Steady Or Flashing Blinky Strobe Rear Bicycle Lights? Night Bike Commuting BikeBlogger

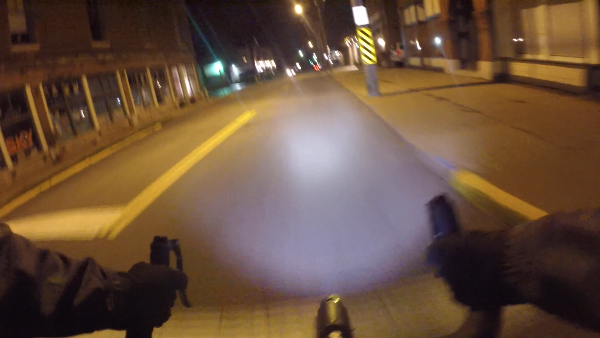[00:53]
let's do this tonight i wanted to talk about rear light blinking or steady blinking or steady whoo there's drain
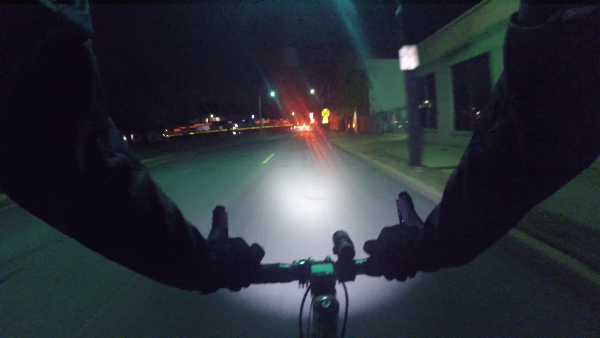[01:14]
see if i can get around this guy maybe maybe
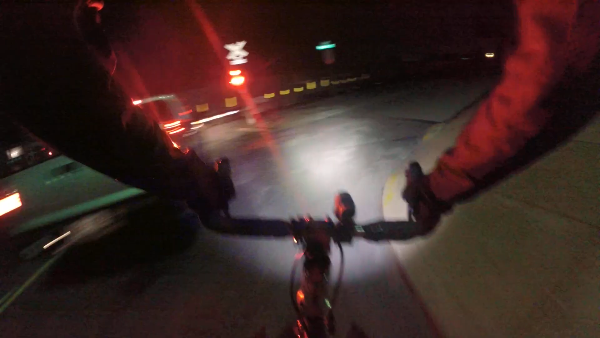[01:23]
whoo train i don't think i can really see it but there it goes
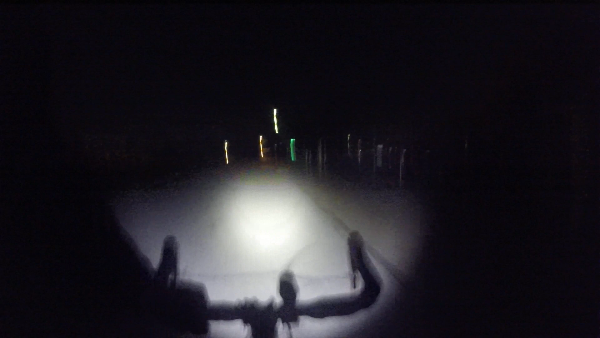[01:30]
um blinking or steady light rear light
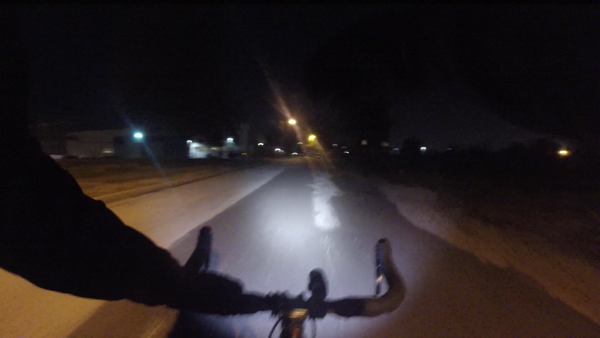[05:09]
so some advocate a very bright steady light i like that idea i sort of have thought about it myself i've gone back and forth on it you know maybe i just have a steady light that way with a steady light you can judge judge you can judge the distance uh notice i don't have uh i'm not using that super view mode